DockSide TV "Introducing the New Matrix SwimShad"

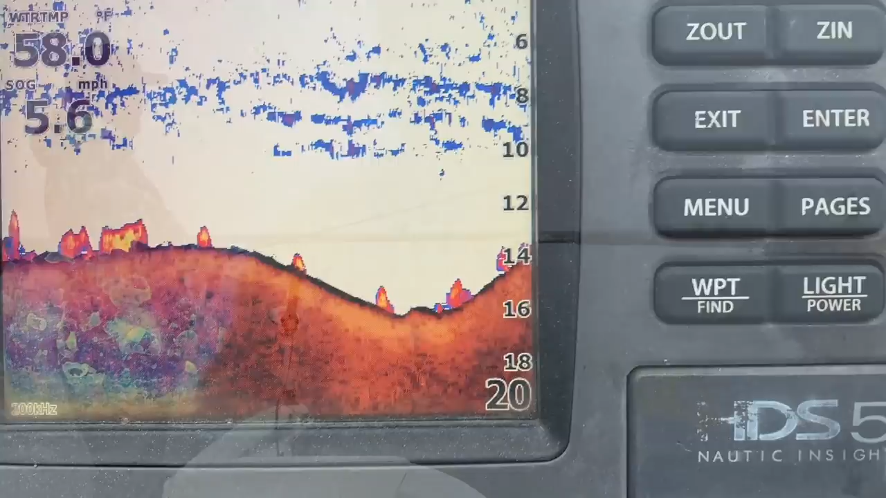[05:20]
On screen: water 58.0°F, speed 5.6 mph
and these fish uh they're starting to come out of the ponds and suction into the canal